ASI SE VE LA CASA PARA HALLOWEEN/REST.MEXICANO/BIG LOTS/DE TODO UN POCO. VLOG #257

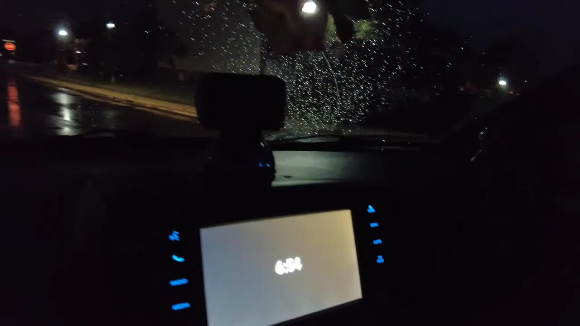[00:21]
Bueno, por estos rumbos son las 6 y 54 de la mañana y quería enseñarles cómo está la noche. Voy camino de la escuela de los chicos y
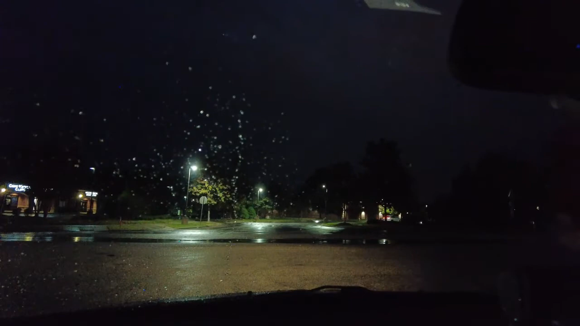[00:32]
miren cómo ha amanecido el día de hoy, está lloviendo, está todo oscuro, hay mucho tráfico como pueden ver del lado de acá, así que lo mejor es esperar y andar con precaución cuando está lloviendo.
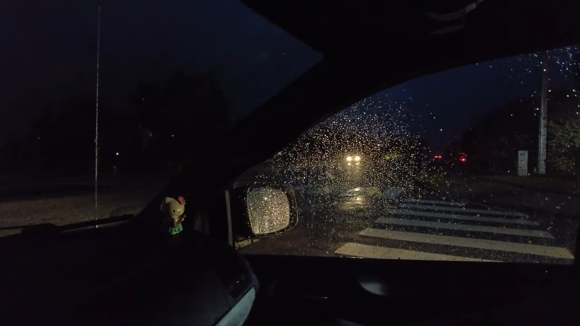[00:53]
Aquí están los chicos, aquí está Matthew y allá atrás está Megan.